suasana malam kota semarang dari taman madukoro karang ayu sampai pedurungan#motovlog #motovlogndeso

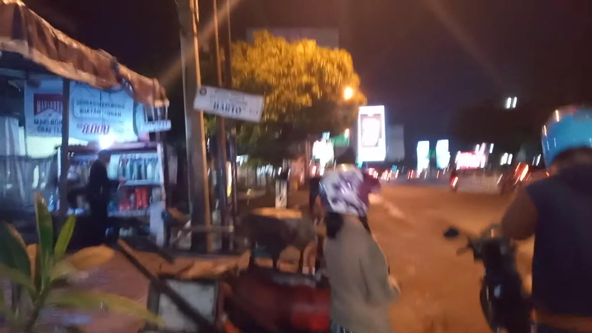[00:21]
samping jembatan banjir kanal barat atau Semarang Brixton. Posisi habis hujan guys tadi sore.